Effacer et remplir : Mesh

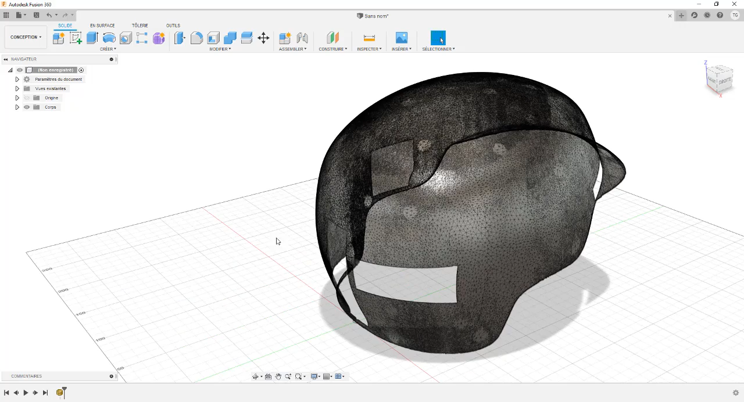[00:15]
on n'avait volontairement pas rebouché les trous,
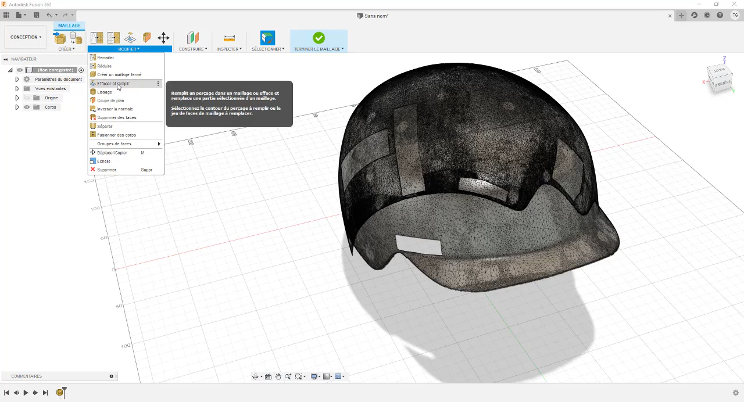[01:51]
On a le remayage, on a la simplification. On a un outil qui va nous intéresser ici, c'est l'outil Effacer et Remplir. Et vous allez voir, c'est très simple.
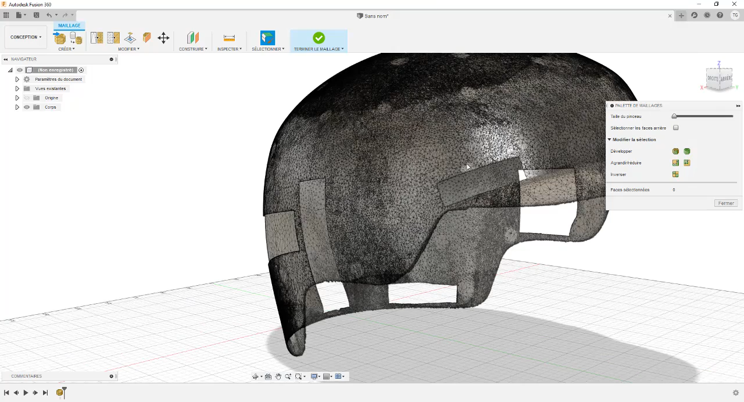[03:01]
Et je vais commencer à faire le rebouchage. Je vais, dans un premier temps, sélectionner le contour de ce trou. Puisqu'ici, on va passer par une fonction qui s'appelle effacer et remplir. Cette fonction, elle implique de sélectionner le contour d'un objet ou d'une zone.
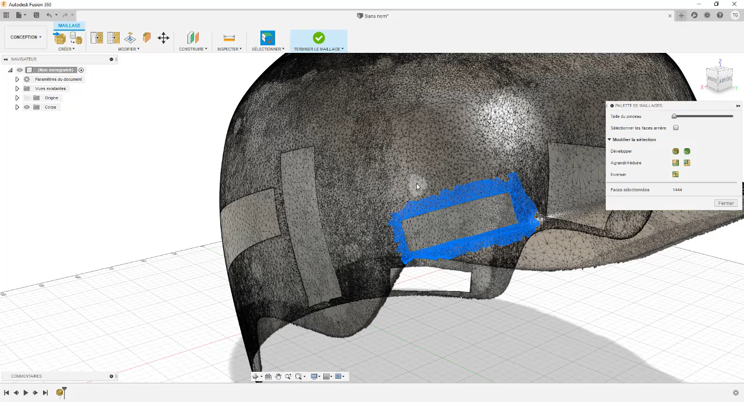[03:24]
Ici,
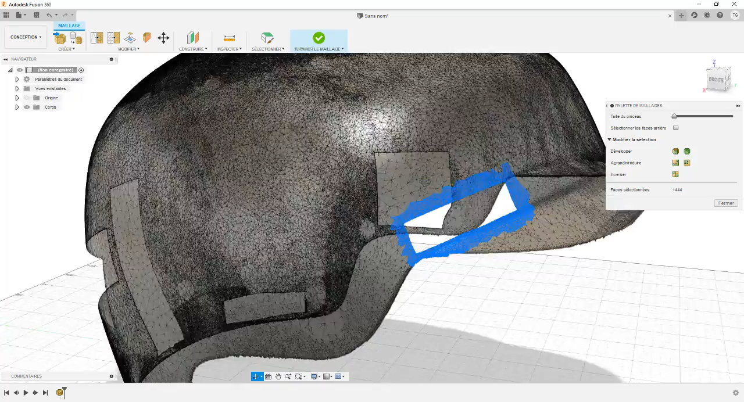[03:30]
c'est le contour tout simplement du trou qui est en face avant du casque. Et je vais appeler la fonction. Et automatiquement, Fusion va reboucher le trou avec un algorithme qui est assez sympathique, puisqu'il travaille vraiment bien.
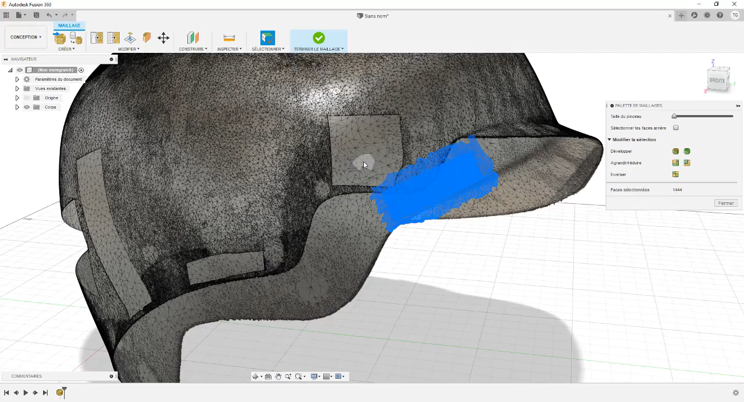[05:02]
Voilà, j'appuie sur échappe pour désélectionner ma sélection et on voit que le résultat est nickel. Alors, on a beaucoup plus de points de maillage, puisque c'est très fin, que le reste, mais ce n'est pas grave.